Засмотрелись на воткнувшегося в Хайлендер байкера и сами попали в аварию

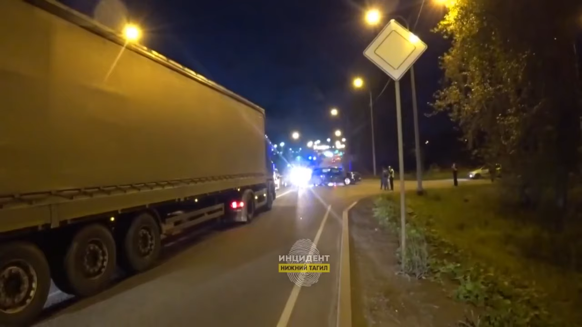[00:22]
в поселке Старатель 39-летний водитель Тойоты Хайлендер, совершая левый поворот на улицу в курортную, не пропустил встречный мотоцикл «Ямаха».
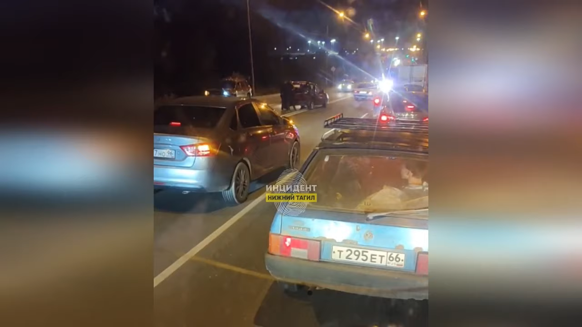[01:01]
Попутные Тойоте машины, двигавшиеся по Свердловскому шоссе в прямом направлении, инстинктивно начали тормозить, а их водители повернулись влево, чтобы разглядеть последствия аварии. При этом водитель одной из этих машин, 56-летний мужчина,